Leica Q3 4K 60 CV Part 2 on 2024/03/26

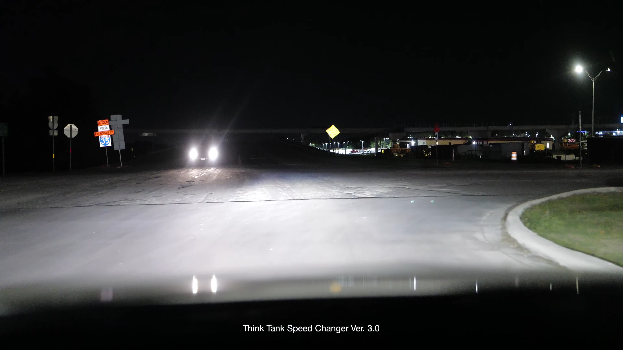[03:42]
Okay, there's a stop sign also. This is the weird one where you have to go to this lane. Very bumpy too. I see a lot of traffic stalled on I-35 going to San Antonio.